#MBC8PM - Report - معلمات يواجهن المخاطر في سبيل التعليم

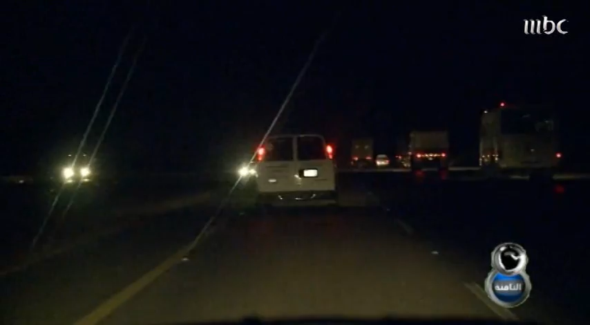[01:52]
الرفيعة والتي استغرقت ست ساعات لاحظنا عدم وجود لوحات إرشادية ولا أجهزة أمنية على قارعة الطريق ناهيك عن السرعة الجنونية لسائق